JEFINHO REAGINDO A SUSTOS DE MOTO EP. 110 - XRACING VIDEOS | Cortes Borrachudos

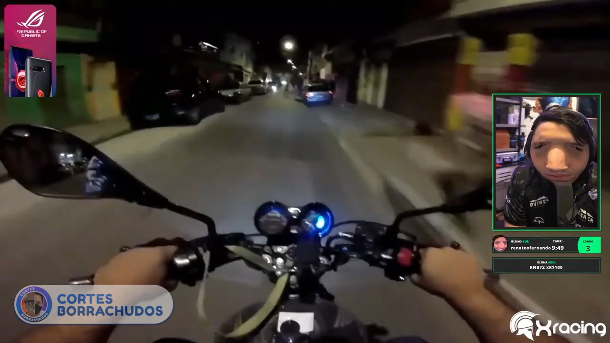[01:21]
Olha! Sai da frente, desgraça! Tá vendo? O povo atravessa a boscana, mano. Se eu ver o balbolado igual os caras... É, foda-se! É dois papos aí. Eita, ó.
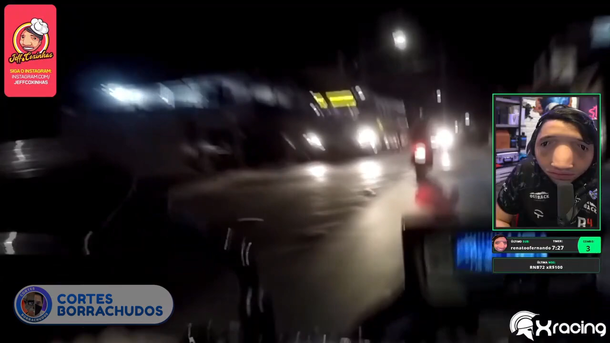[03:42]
Caralho! Aí, esse daí quis roletar os caras, mané! Esse daí quis dar uma roletada!